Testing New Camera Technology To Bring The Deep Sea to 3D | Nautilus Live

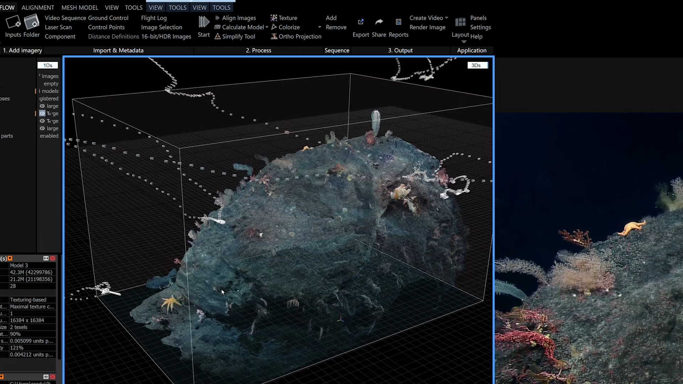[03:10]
will allow us to make a 3D model of everything that we're seeing up to the fine detail. So this way we can print these models so if somebody who can't actually see what we're seeing with their eyes can actually feel and understand what we're looking at here.